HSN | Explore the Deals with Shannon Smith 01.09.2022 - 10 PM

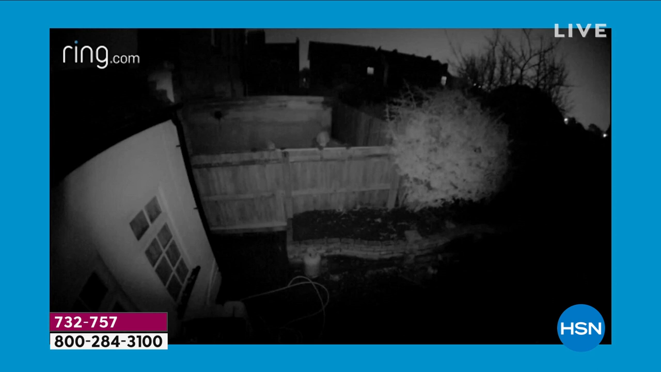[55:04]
Um, you, that, that field of view. Now you can also control that. So it's not just people like who are like in front of the camera, which they're ready to be up to no good, but, but it's,